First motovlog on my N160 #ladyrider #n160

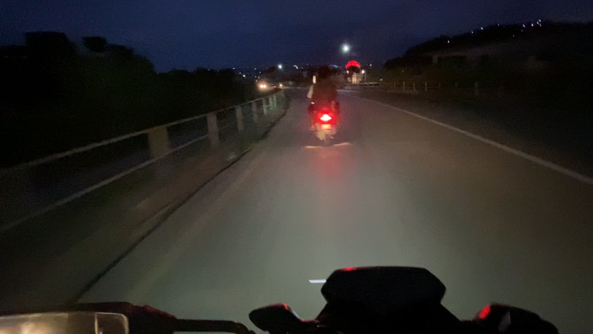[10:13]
अब राति चाहिँ क्वालिटी त त्यति राम्रो छैन, तर पनि डोन्ट माइन्ड, हेरिदिनु भएको थ्याङ्क यू, अनि थ्याङ्क यू फर वाचिङ।